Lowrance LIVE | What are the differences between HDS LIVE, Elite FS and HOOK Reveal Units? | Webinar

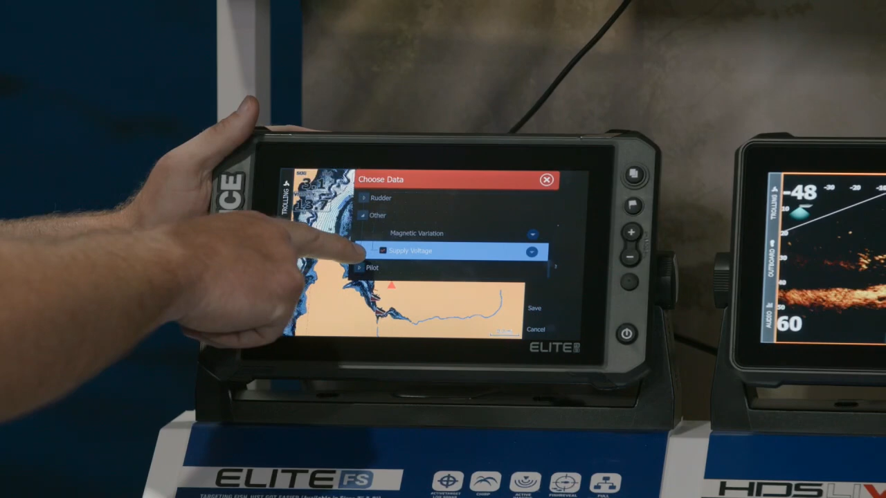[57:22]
other and then had supply voltage and you'll see it pops up and you'll see it pop up seven volts and again that's the voltage inside the unit so if the voltage there is good the voltage from your battery is
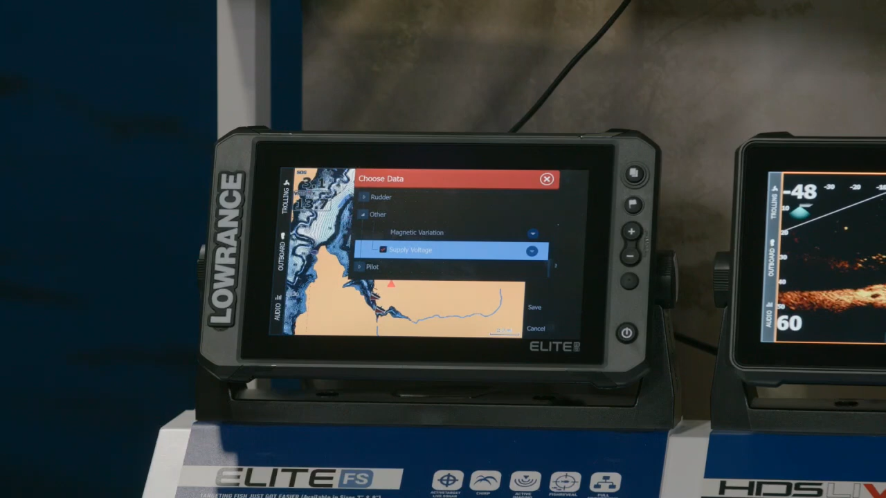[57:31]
great if this voltage is reading i would say lower than 12 yeah you're probably in trouble your batteries are running a little low yep yeah but it's just as simple as tapping the tap the power button here and go to edit overlay and then you can
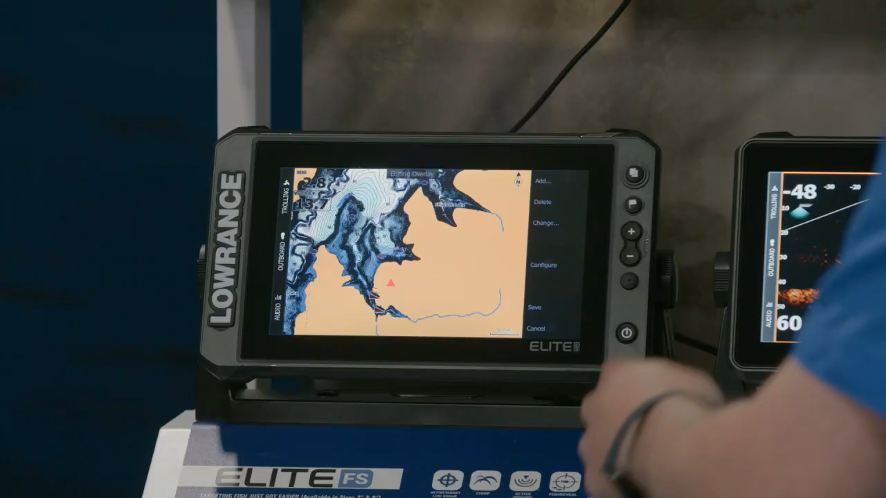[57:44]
add whatever you want you can also change those around so if you put something like your speed up there and you want a speedometer make them bigger or smaller you
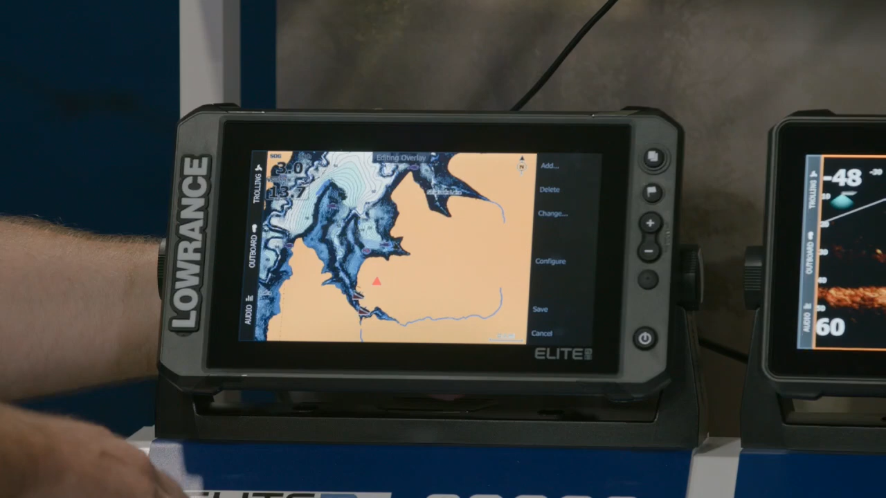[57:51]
can put a bubble around them so they kind of stand out somebody asked in the chat how do you actually make something bigger so while we still have this highlighted